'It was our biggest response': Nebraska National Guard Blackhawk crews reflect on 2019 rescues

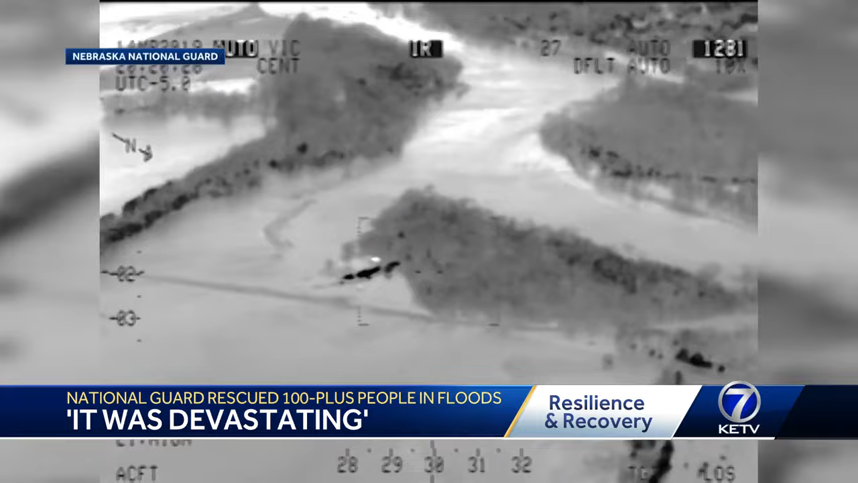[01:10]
Multiple flooding events converging, creating a nightmare scenario. That wall of water just rushing down, it was devastating to the communities that were south of it.